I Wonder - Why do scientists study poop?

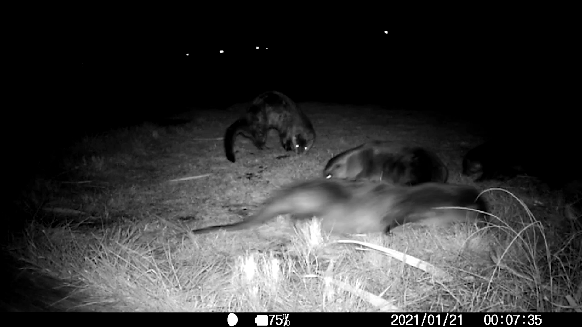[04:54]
By setting up cameras to watch otters and their latrines, scientists were able to learn more about otters' social lives and their favorite snacks like fish and crabs,